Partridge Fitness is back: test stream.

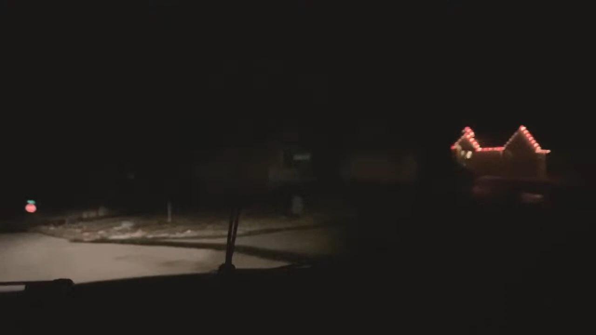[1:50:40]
And we don't have street lights because it's the whatchamacallit, suburb is so new.